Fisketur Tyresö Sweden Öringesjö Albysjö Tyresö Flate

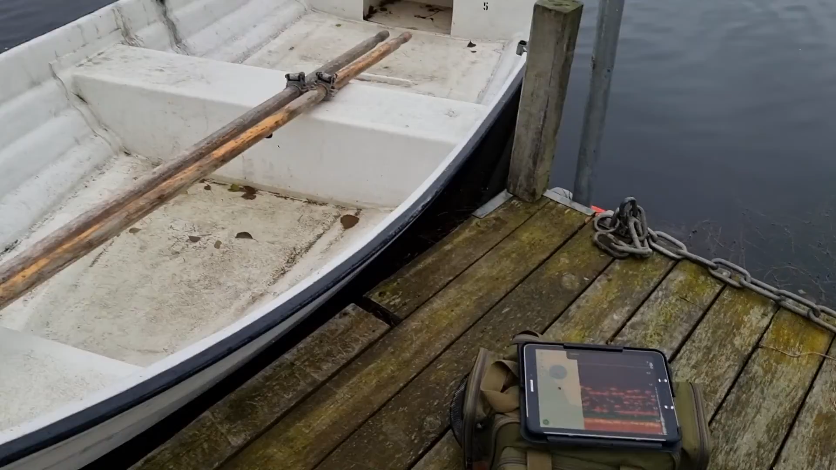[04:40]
Och titta hur mycket fisk det finns här också. Fyllt med fisk.